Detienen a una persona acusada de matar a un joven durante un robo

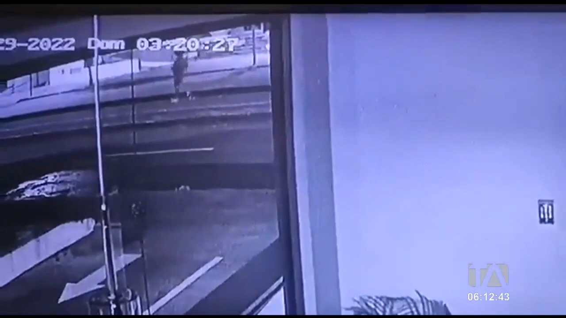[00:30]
En este video quedaron grabadas las evidencias. Se ve como dos sujetos interceptan a un joven que camina por el parterre,
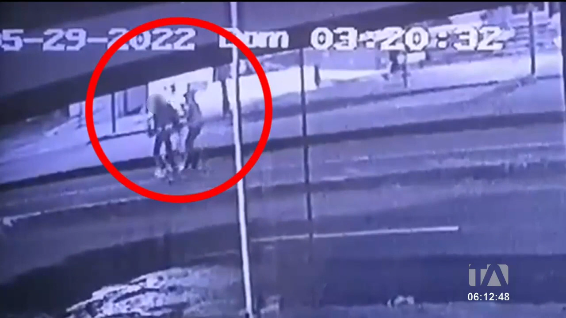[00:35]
le quitan el celular, lo requisan y huyen de la escena. En el mismo instante el joven se desploma en el piso.